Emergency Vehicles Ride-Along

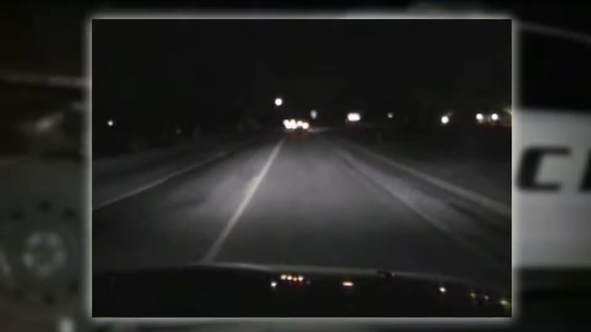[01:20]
The dramatic collision was caught on one of the officer's dash cam.
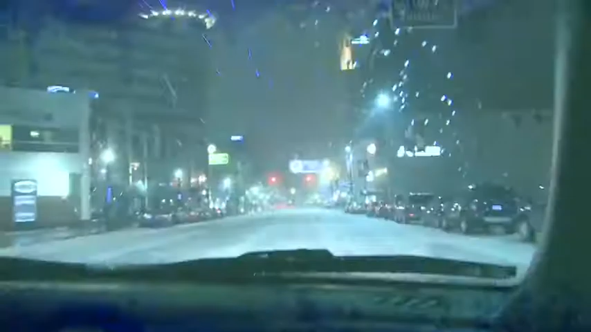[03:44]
As if on cue, Officer Carpita, with lights and sirens, slows down to allow a person to cross the street in front of us.